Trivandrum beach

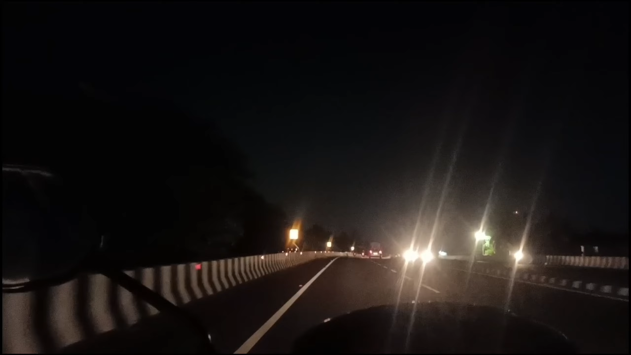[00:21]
നമുക്ക് ഈ ബൈപ്പാസിൽ നേരെ ചാക്കയിൽ പോയതിനു ശേഷം അവിടം തിരിഞ്ഞാണ് ശംഖുവത്തേക്ക് പോകേണ്ടത്. അപ്പോൾ നമ്മൾ ശംഖുവത്തേക്ക് പോകുന്ന ഈ രാത്രി കാഴ്ചകളാണ് ഈ കാണുന്നത്.